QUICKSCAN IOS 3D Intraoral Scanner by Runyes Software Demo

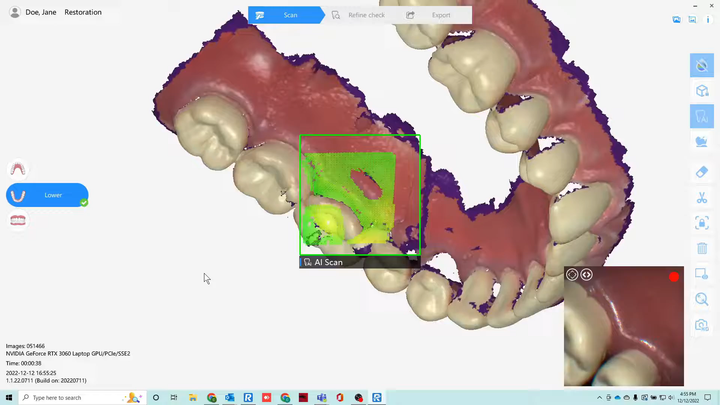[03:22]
Again, continuous scanning, smooth continuous scanning, and then you move over to the buccal area.